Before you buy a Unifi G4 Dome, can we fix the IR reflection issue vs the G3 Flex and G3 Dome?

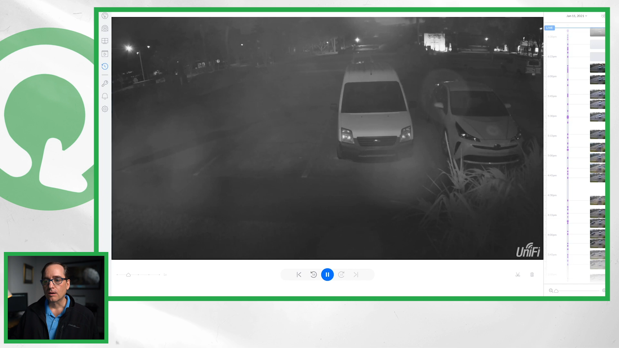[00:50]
Obviously there's a pretty bad IR cast or reflection inside the dome and we're gonna go out there and see what we can do to make that look a little bit better in its current location. Alright so the first thing we're gonna do is we're gonna have Marty go up the ladder here real quick and he's gonna take the dome off and let's get a baseline of what it looks like with the dome completely off. Alright so you can see the image is really quite nice. I think it's pretty similar to the other G4 cameras. Looks really good, pretty good contrast. IR seems to be you know good enough there.
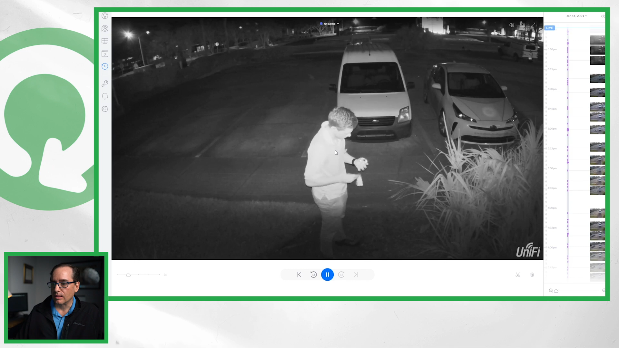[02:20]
the location and the way the dome is put on the camera that may have an issue. Again when we put it on the first time we really didn't go obsessive compulsive about cleaning it or anything. We just put it on.
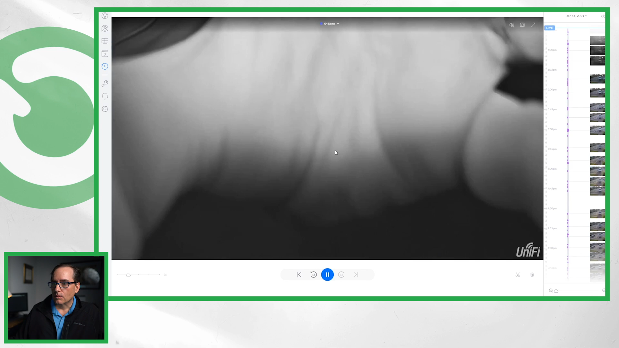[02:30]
The installation method for it too is to kind of put it on and then you give it a little bit of a twist to lock it down. And we're just gonna give it a good wipe on the outside and make sure there's not a paw print on it.
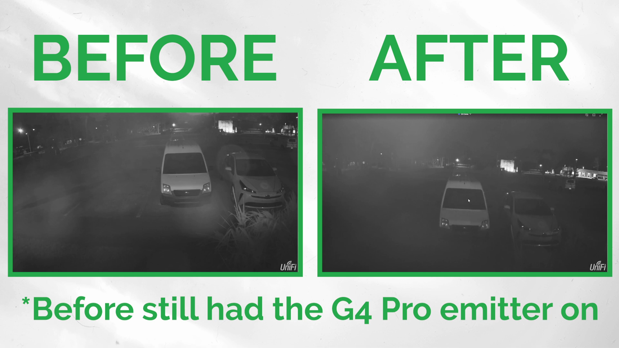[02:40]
And as you can see I think it may be a little bit better with the IR but it still isn't what I would be after there.
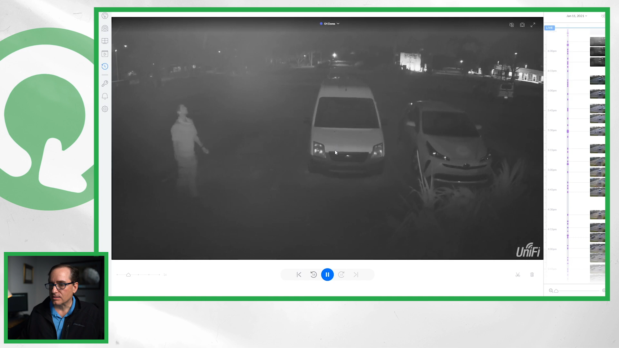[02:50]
Seems like in that top area it really is getting a lot of cast. So now I think what we're gonna do is this is lying on its back. It's on top of a rig. I'm gonna go ahead and flip it over and see if flipping it over and pointing it down a little bit more may make it look a little bit better. A nice feature there is that there's auto rotation you see when you flipped it over there it just automatically realized
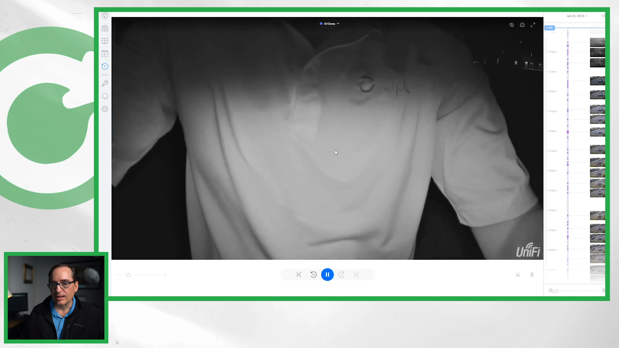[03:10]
it was upside down and it auto rotated itself. Kind of a cool feature.
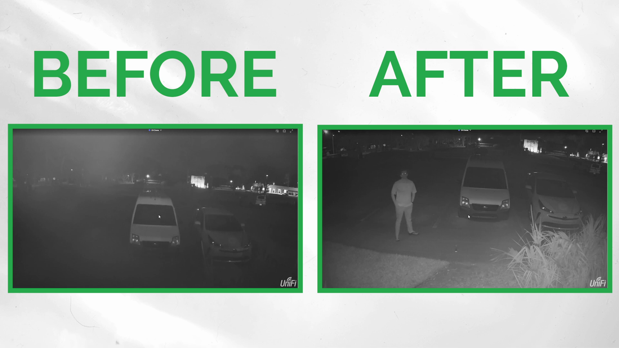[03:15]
Somewhat better in that location I still see it but it is looking better there. I think maybe there might be spots on the dome that that is better or worse or also maybe I'm a little bit more used to it at this point but that actually looks like a much better image with it down.
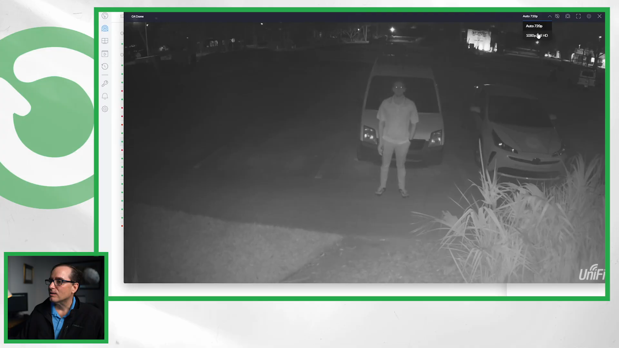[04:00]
Not perfect. It's better with the cover off but I think that that's okay. I still think that probably a bullet is gonna be better in this location.
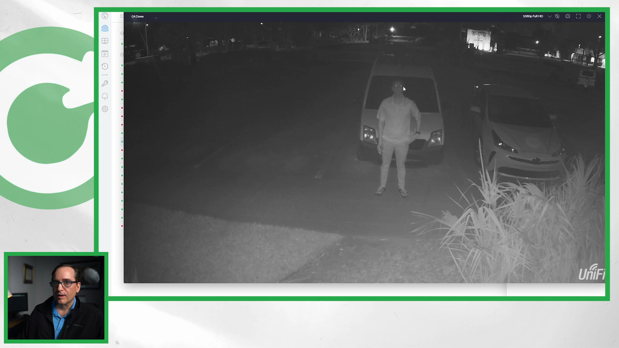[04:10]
Just for reference I'm gonna have Marty take the take the lens cap off one more time and just stand in the same location with the lens cap off and then we'll go ahead and bring the whole unit inside and we'll do a test in the dark room.
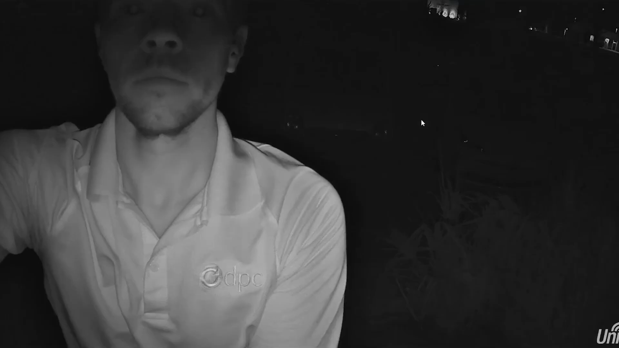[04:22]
You can just see there's just so much more detail and contrast when you take the dome off. I think the first one is usable. I think that with the dome off obviously it's just that much more crisp and clear. And with that I'll go ahead and take down the unit from the outside.
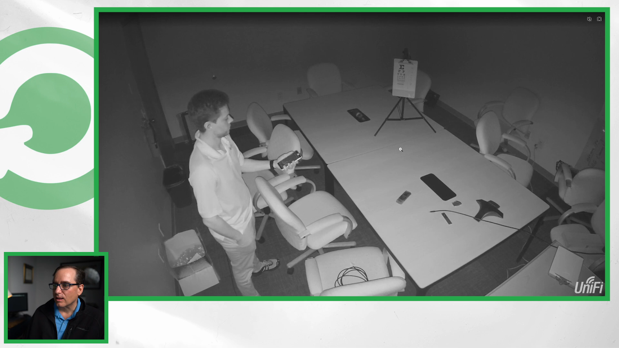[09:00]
I do think that not having the dome on it is an advantage there but this is a sharper image. There's just more data on that four megapixel lens.